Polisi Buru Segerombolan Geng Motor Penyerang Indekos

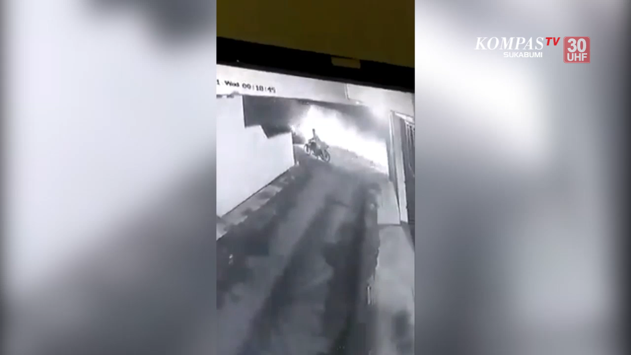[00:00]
Tahu, tahu tadi, heu, motor ninja.
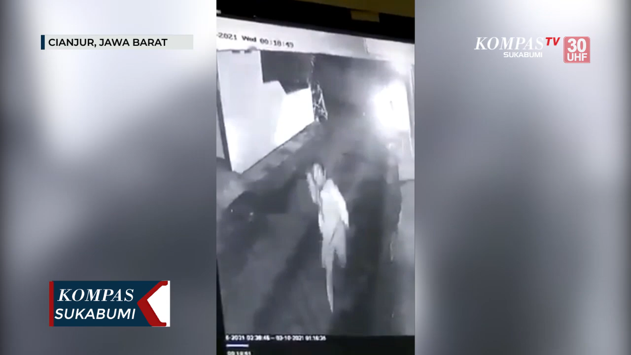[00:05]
Terjadinya penyerangan di sebuah rumah indekos perempuan di kampung Limbangan, Sari, kecamatan Cianjur, Kabupaten Cianjur, Jawa Barat, yang diduga dilakukan oleh segerombolan geng motor yang
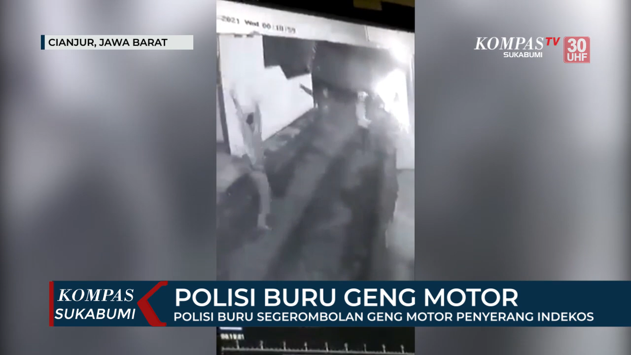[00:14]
menyebabkan satu sepeda motor yang terparkir di halaman indekos rusak.